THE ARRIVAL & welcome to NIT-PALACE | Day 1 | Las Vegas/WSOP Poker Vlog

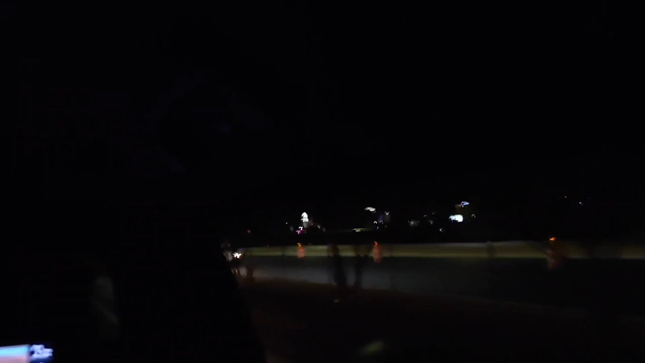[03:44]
Even though we were all very tired and a little wasted, no one wanted to stay at home. Before we even checked out every room of our location,
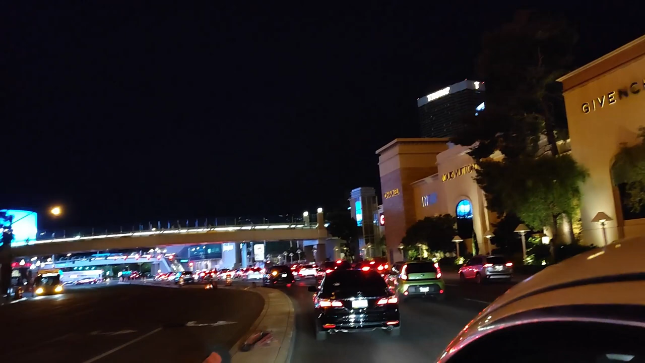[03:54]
we already ordered an Uber and went straight to the strip. Next up, Caesars Palace.